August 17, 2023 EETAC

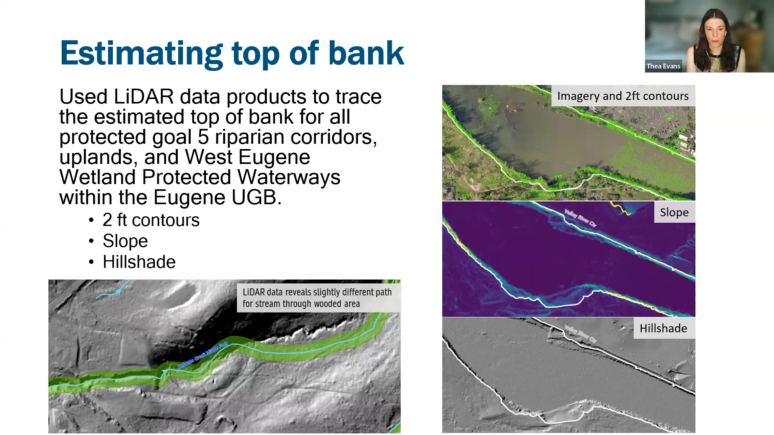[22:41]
But the LIDAR data reveals that it actually follows a little different path right through here. And so we were able to trace that top of bank, um, in a way that we feel more confident about.